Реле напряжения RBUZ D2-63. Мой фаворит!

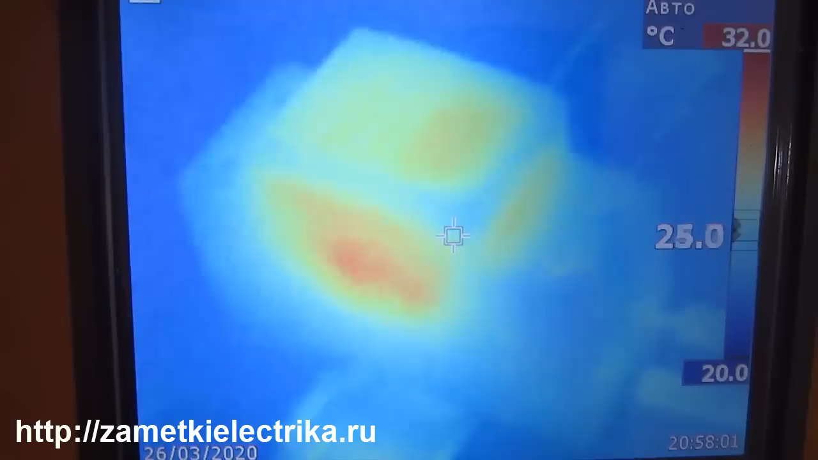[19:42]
On screen: scale top 32.0°C, scale bottom 20.0°C
Здесь немножко сбоку есть 28 нагрев. Ну и дисплей 27. Температура у нас не критическая.
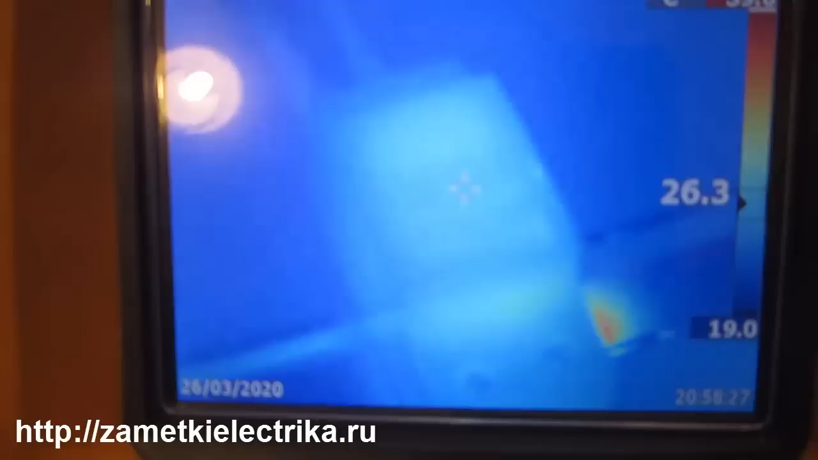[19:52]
Так, с другой стороны то же самое.
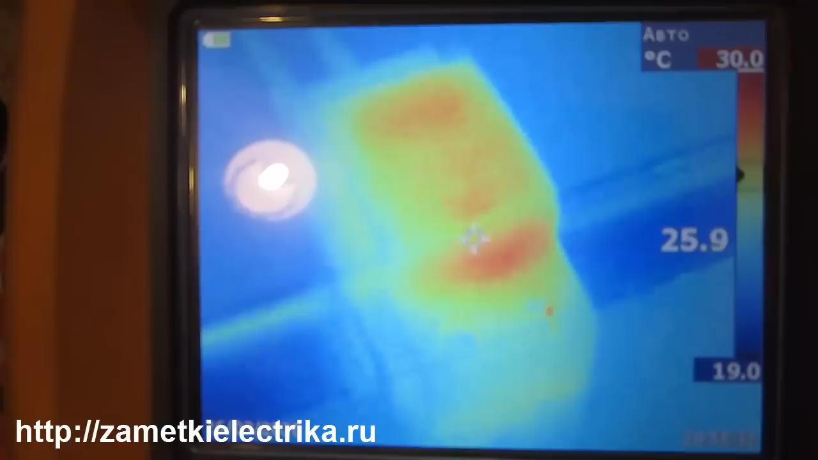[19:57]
On screen: spot 25.9°C, scale top 30.0°C, scale bottom 19.0°C
Максимальная температура 30 градусов. Давайте после испытаний посмотрим журнал аварийных событий.
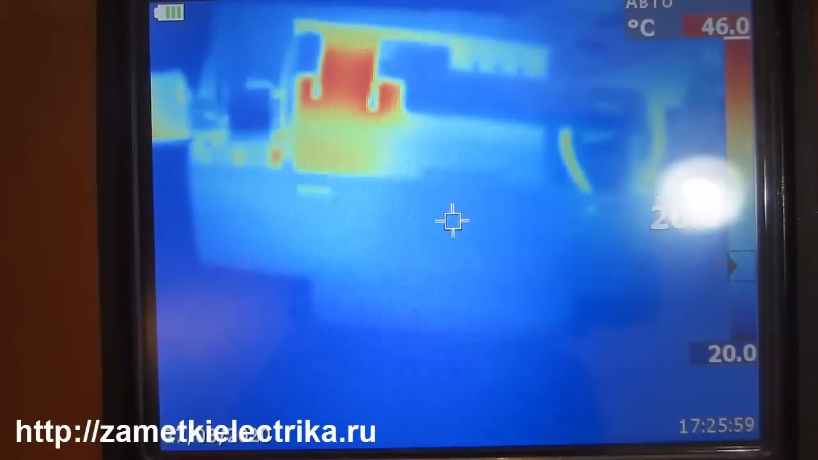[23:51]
On screen: scale top 46.0°C
Вот это корпус нашего исполнительного реле. Ну, здесь понятно, что шины, они тоже имеют некоторую температуру,
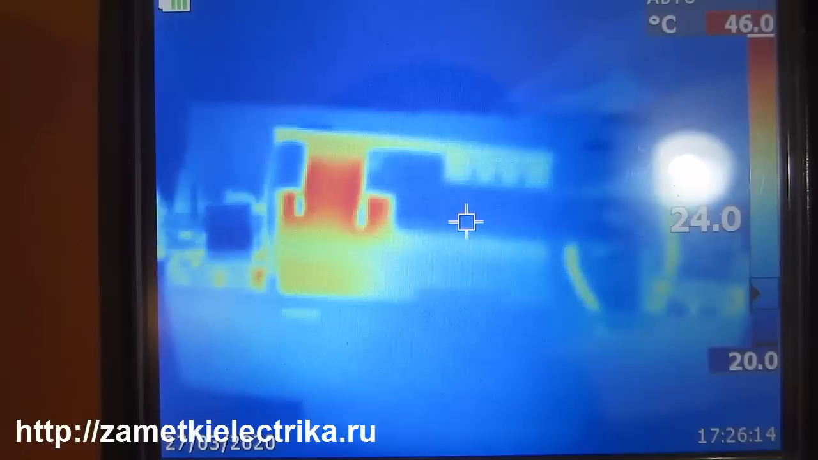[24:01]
On screen: spot 24.0°C, scale top 46.0°C, scale bottom 20.0°C
но из-за отражающей способности температура здесь показана всего 24 градуса. И с другой стороны 47 градусов максимальная температура.
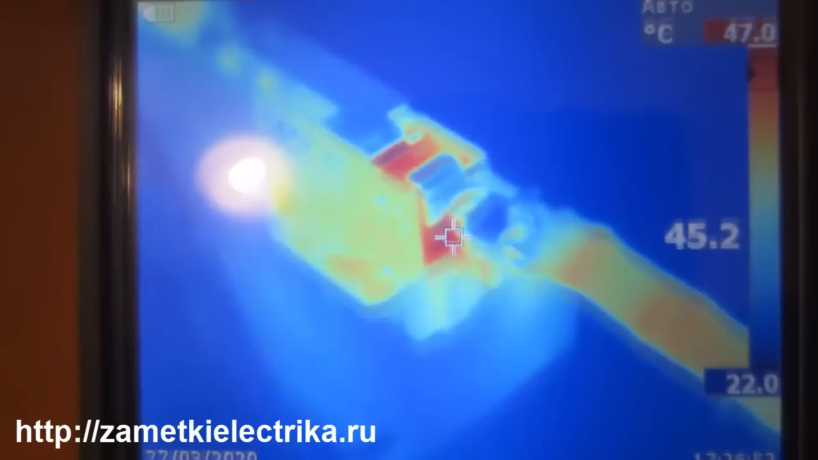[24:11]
On screen: spot 45.2°C, scale bottom 22.0°C
Ну, в основном, это как раз-таки и греется корпус исполнительного реле.
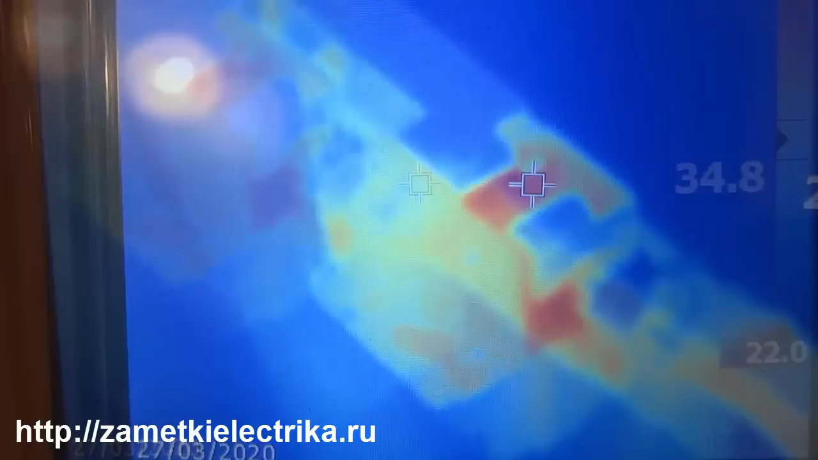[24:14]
Плата здесь немножко 37.
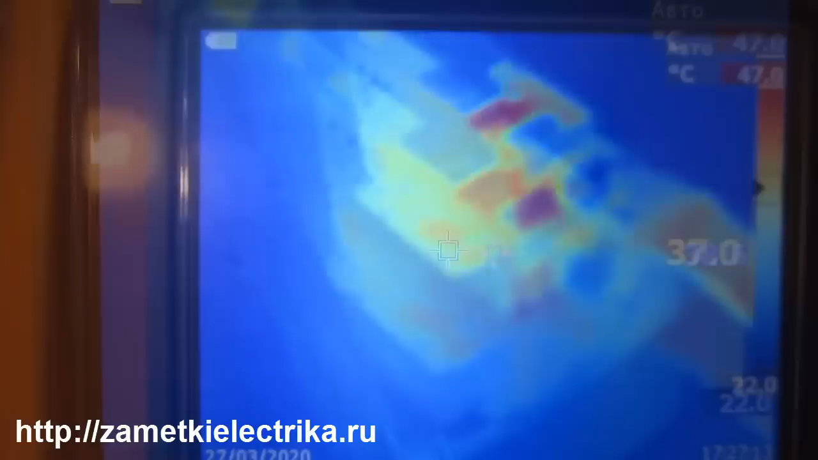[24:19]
Температура вполне приемлемая. Не более 50 градусов. А теперь повысим ток до 80 А.
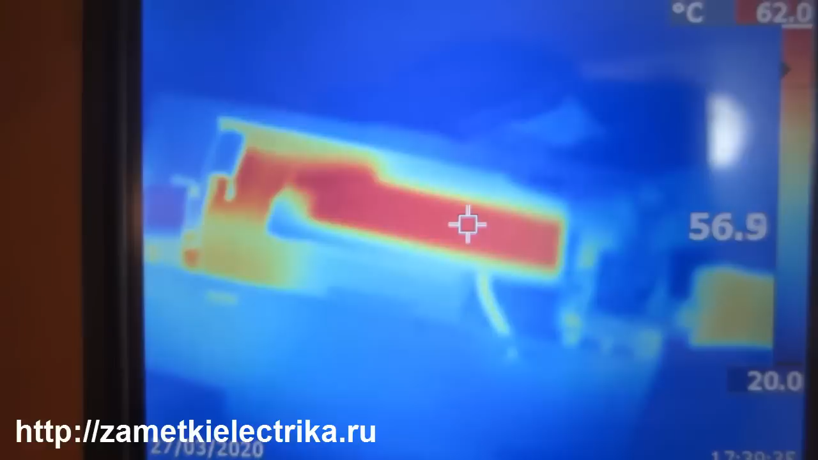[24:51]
On screen: spot 56.9°C, scale top 62.0°C, scale bottom 20.0°C
Максимальная температура у нас на экране 62 градуса.
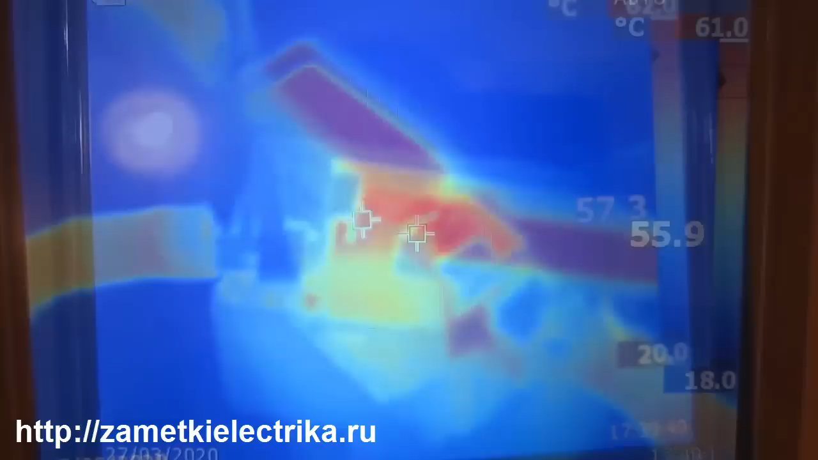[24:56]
С другой стороны у нас 61 градус.
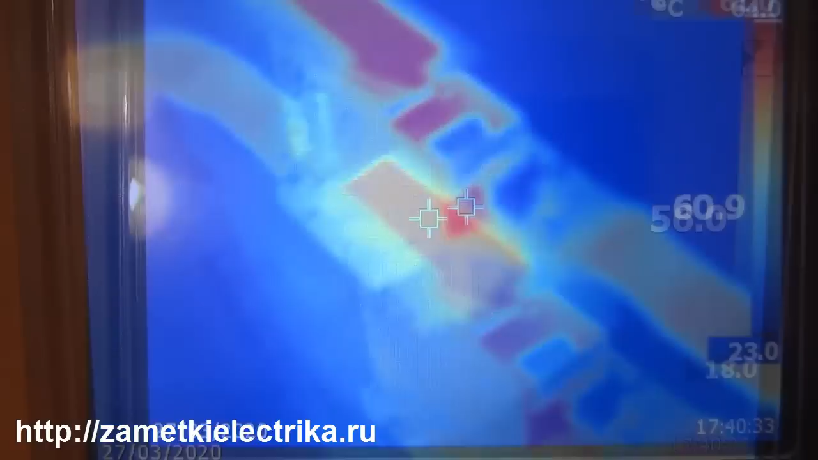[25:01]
Вот она температура, наверное, максимальная.
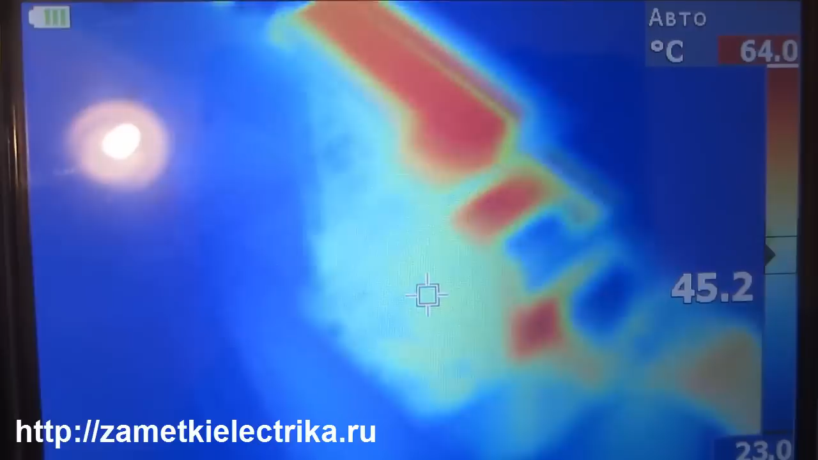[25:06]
On screen: scale top 64.0°C
Сама плата, на удивление, не греется печатная.